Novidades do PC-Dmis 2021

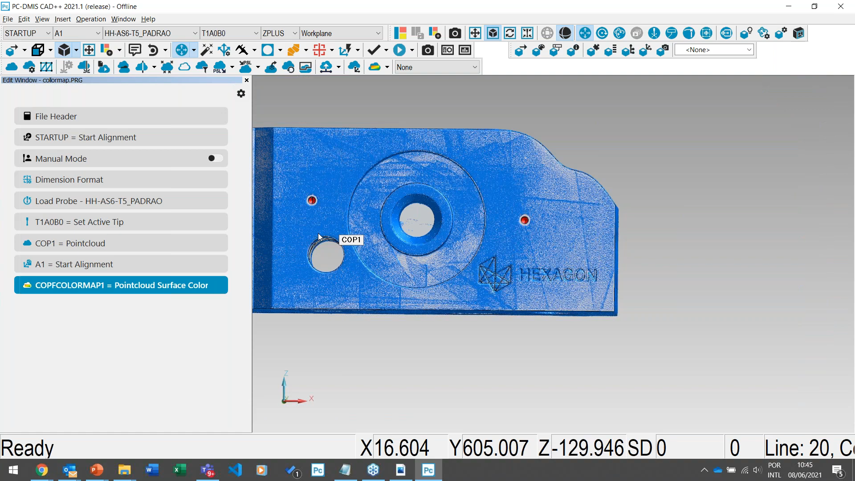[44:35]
eu vou explorando aqui algumas ferramentas conforme a gente vai abrindo alguns programas que tem aqui um determinado contexto.
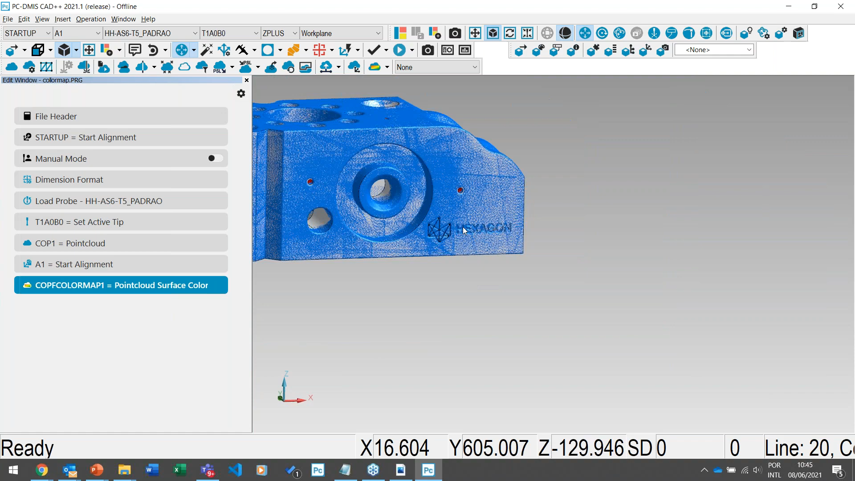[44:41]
Uma ferramenta muito bacana para quem utiliza a nuvem de pontos e quer fazer alguma limpeza, né?
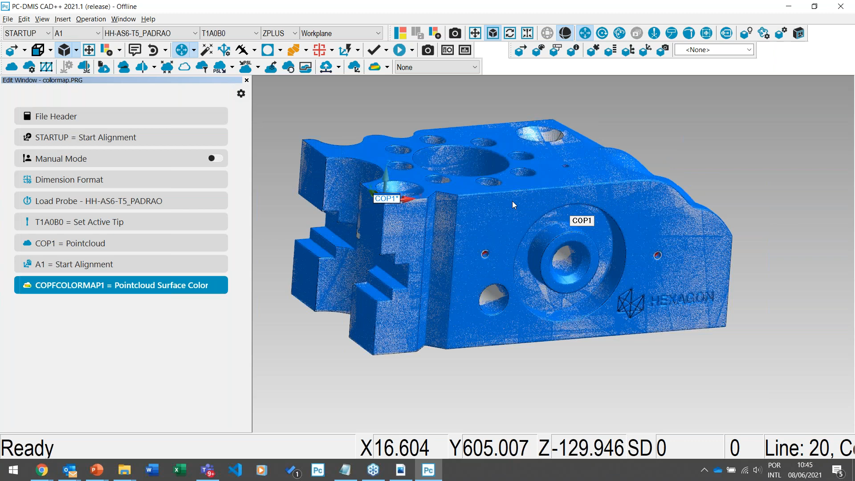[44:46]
Então, as ferramentas de limpeza, elas foram otimizadas nessa versão
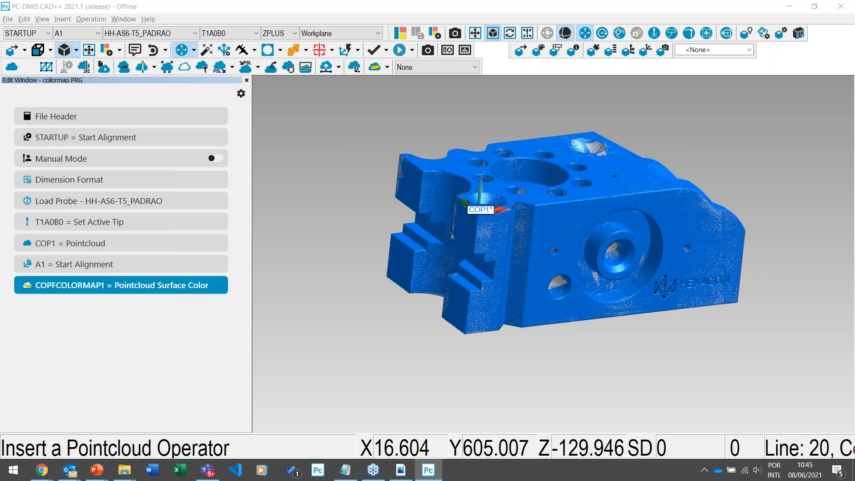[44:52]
Ou se você quiser fazer, por exemplo, uma seleção de um determinada,
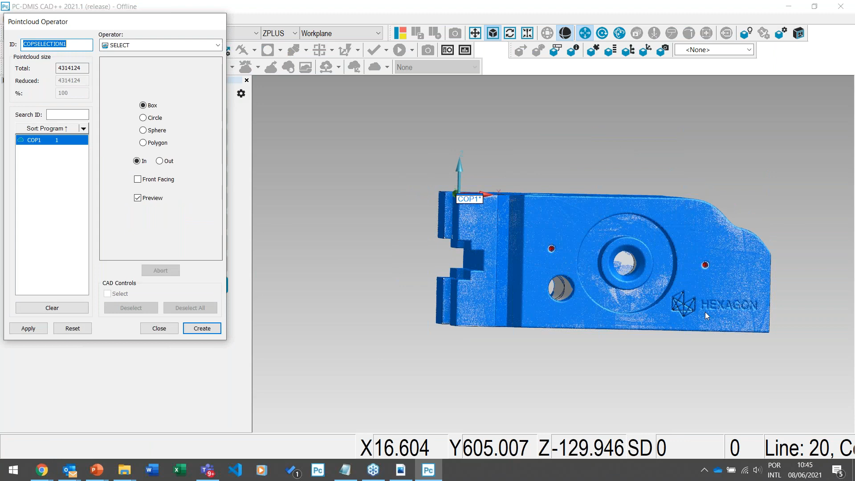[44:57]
de uma determinada área, seja ela quadrada, circular ou poligonal,
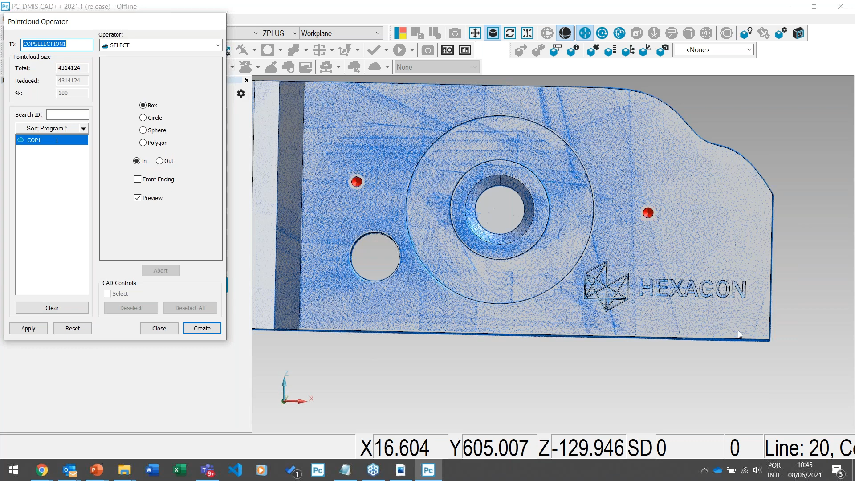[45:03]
você pode selecionar essa determinada face. Então, eu vou mostrar primeiro do círculo aqui, ó. Se eu quiser selecionar esse trecho aqui do meu elemento, ele mostra para mim qual que é o trecho.
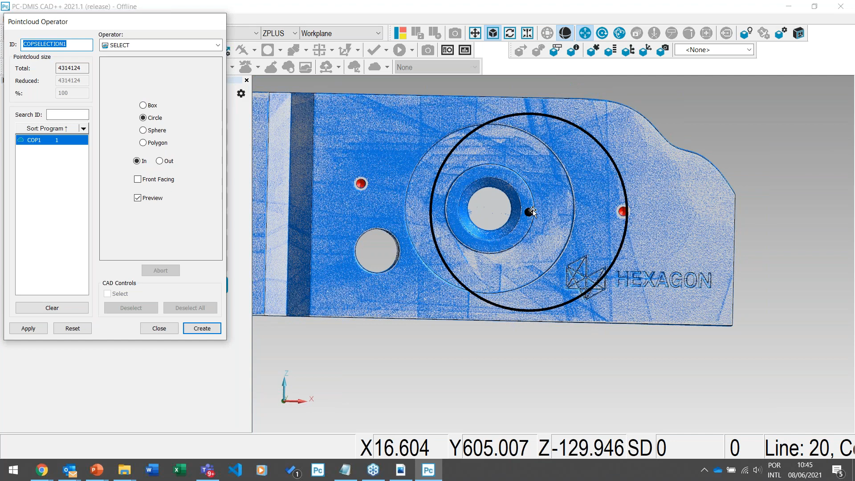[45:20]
Eu posso mover essa ferramenta agora, tá? Então, eu posso reposicionar ela. Então, e ele vai me dar um preview do que vai acontecer, ou seja, nesse preview que ele está mostrando, ele vai extrair isso aqui.